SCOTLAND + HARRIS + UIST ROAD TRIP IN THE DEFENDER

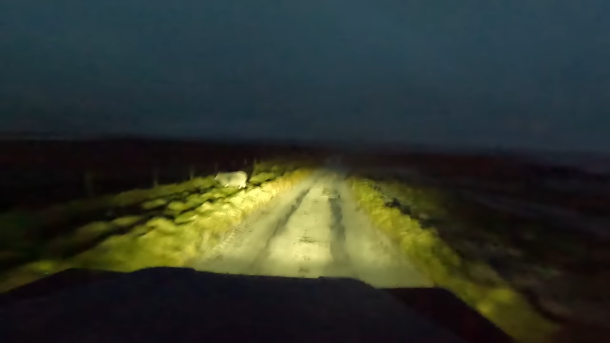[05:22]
It was about this sort of brightness you can see now sorry for the terrible footage but we managed to pull up by the side of the beach using this farm track that took you right out to the coast and then we were going to park up for the night try and relax and get some sleep.